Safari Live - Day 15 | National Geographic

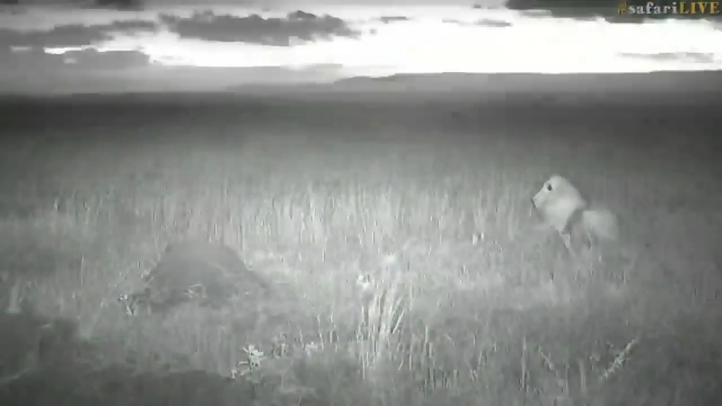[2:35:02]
so let's have a look at those termites in infrared should be able to see a bit more there you go little black mound termite allates
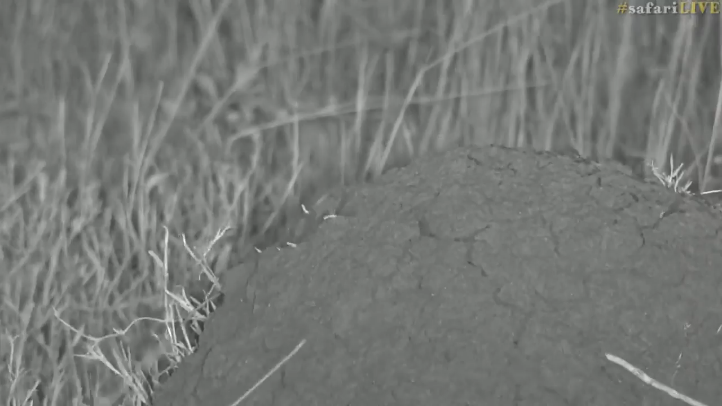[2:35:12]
now quite often they will come out at dusk or in the night and the one of the main reasons for
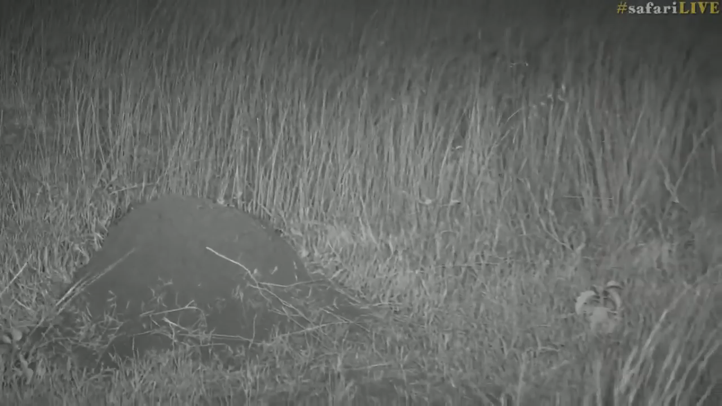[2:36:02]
and of course an incredible source of protein so this looks to be like one of the males that we see also with the salt lick pride which is quite interesting because it does become very confusing
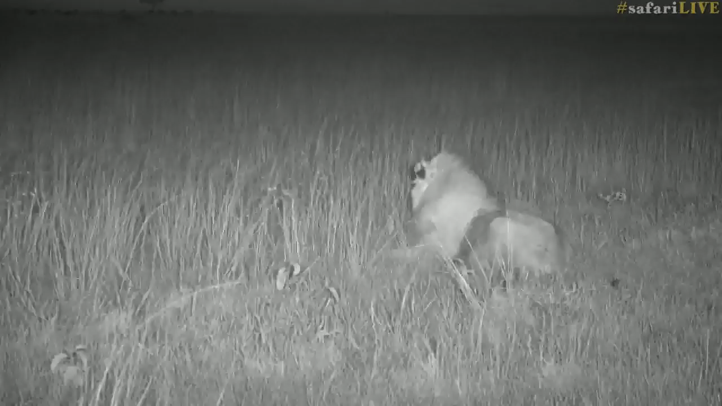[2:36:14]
all the different lions around here
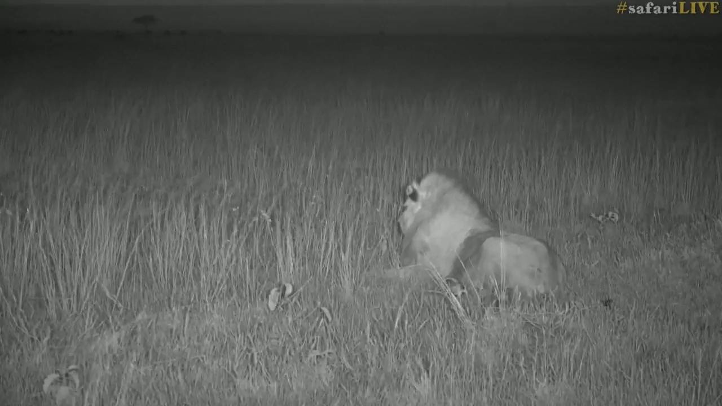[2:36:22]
hi gary gary's wondering if we've ever get art fox hunting ants well i have seen an art fox that was out hunting termites and ants who then in turn got hunted by
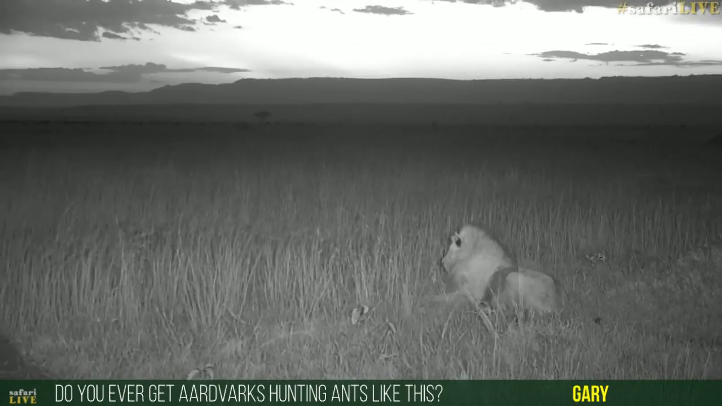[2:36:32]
lions but managed to escape and run down a hole now let's go a little bit forward and see where the rest of the pride got to
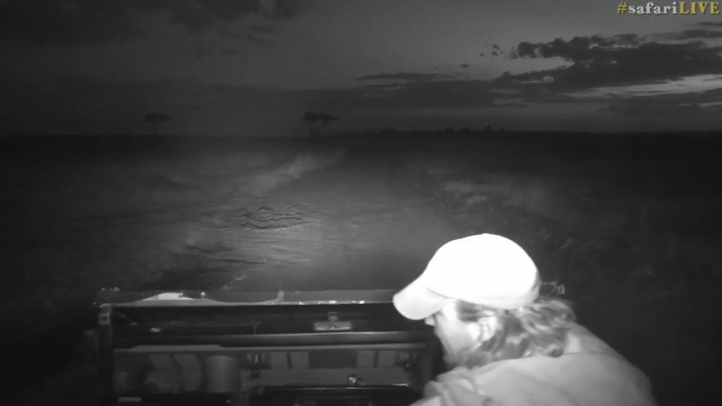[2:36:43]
where is my illumination device there it is
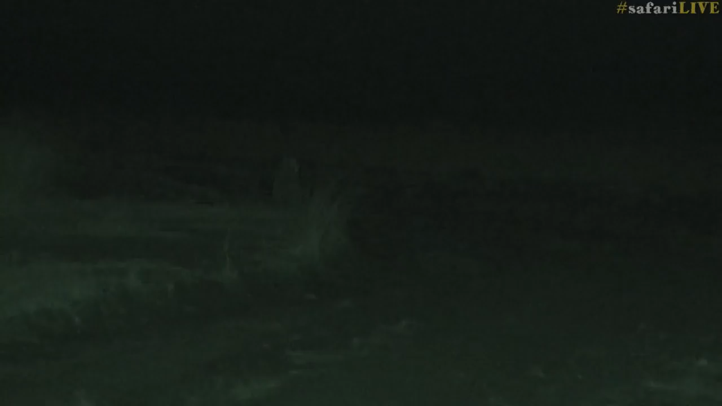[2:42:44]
well that front lioness is very very close to a herd of wildebeest now the rest of the pride and the reason we're so far away from her is the rest of the pride have sort of blocked our way there we go there's one and there's another one lying right next to us there in the
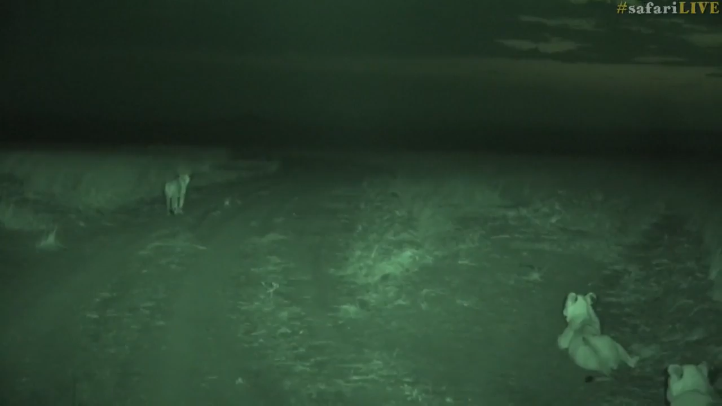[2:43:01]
drain two actually now remember i can't it's pitch black
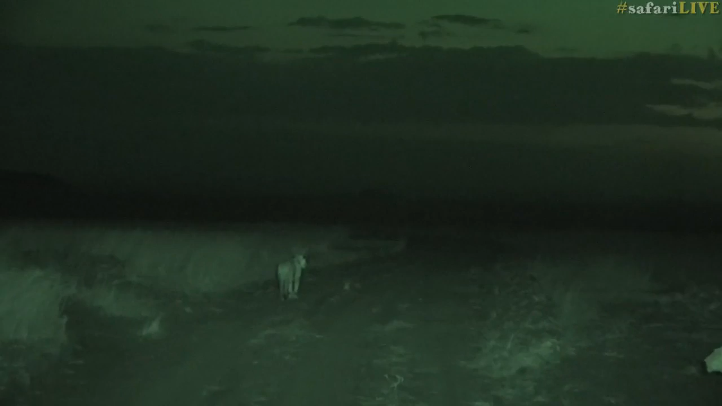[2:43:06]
around us and i'm watching the exact same picture that you are through the monitor
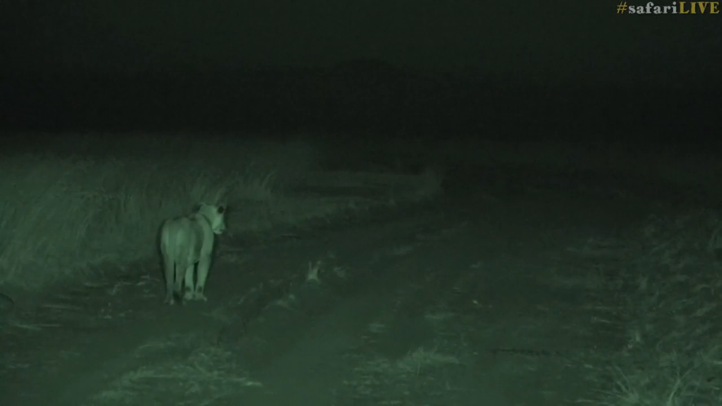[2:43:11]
i wonder if they're going to get spotted or they're going to be successful oh dear the lead lioness is laid down and let's have a look at the wildebeest
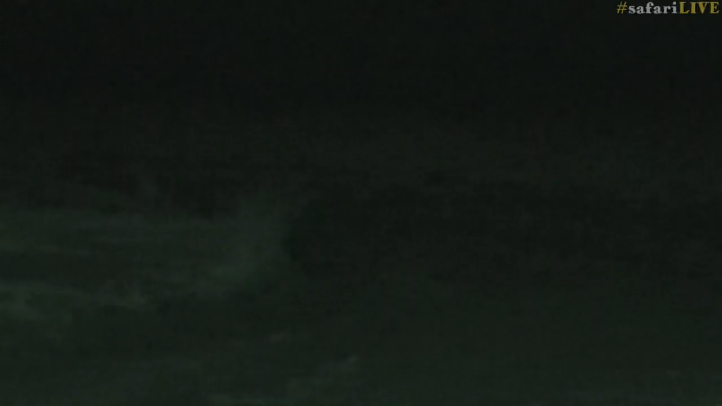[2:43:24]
there's the closest for the beast we can just make out there
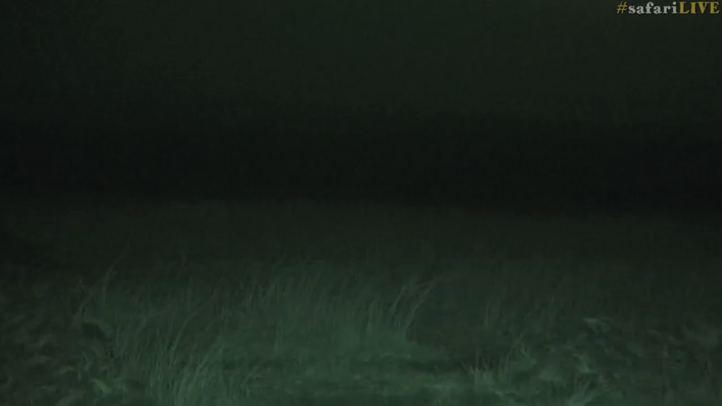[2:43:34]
there that's nice a fair few there a couple of hundred at least
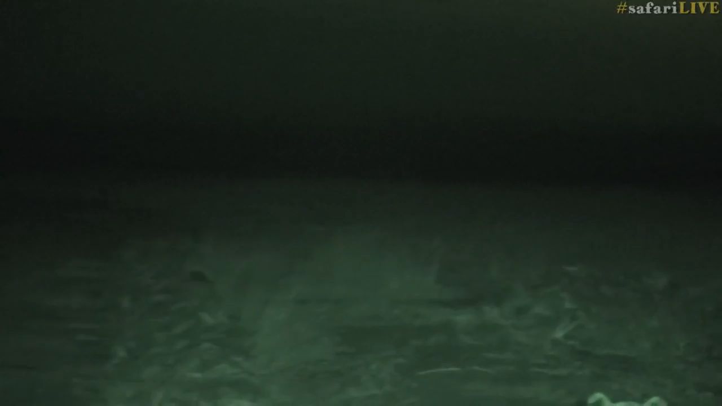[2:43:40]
the wind is not in their favor though from here
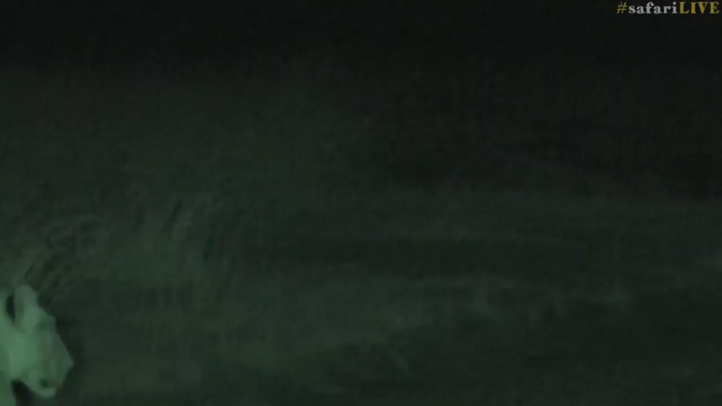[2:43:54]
you can see the wind blowing in from the east towards the west taking the scent of those lines straight to the wildebeest now it always depends on how those wildebeest react from that scent um phoenix says how can i see where i'm going well i just drive by feel no of course i'm joking so there's a little bit of light that i can make out where the road is from the grass at the moment but the
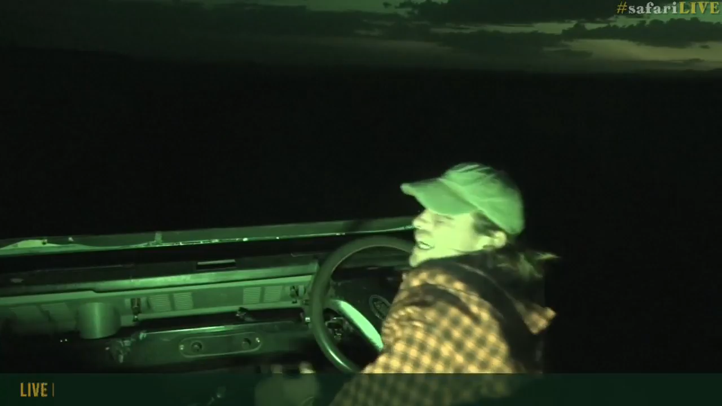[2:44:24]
lines i can't see at all so i mean i can actually just make out there's one there
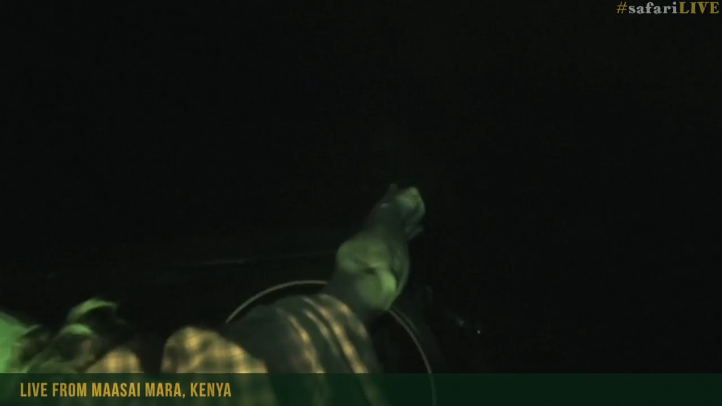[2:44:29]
and just see her but the ones that are down in the road ahead of me i
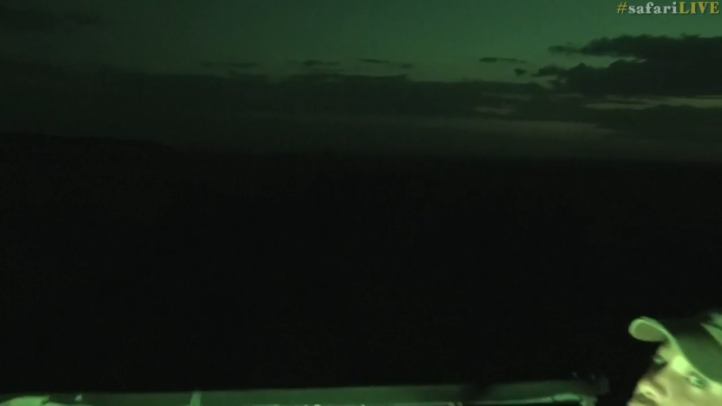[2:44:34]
can't see at all and there's another one right next to us
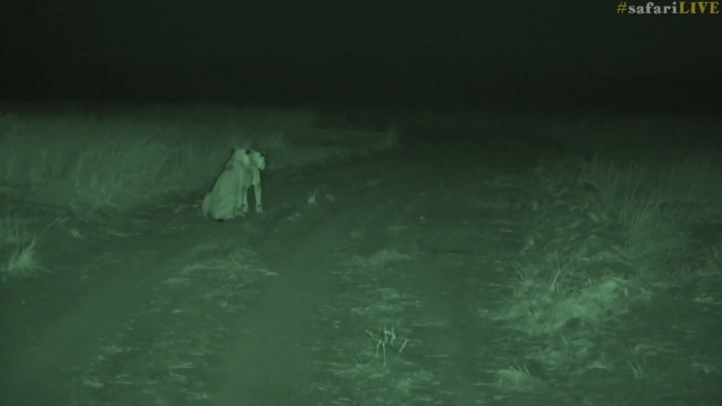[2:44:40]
coming from behind hello just heard the sneeze